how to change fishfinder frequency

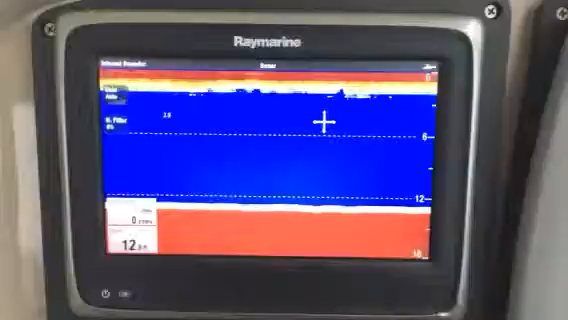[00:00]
All right, from the Fish Finder screen, upper right-hand corner, hit Menu. And under Channel, you can choose Sonar or Downvision. 200 kHz, 355 kHz.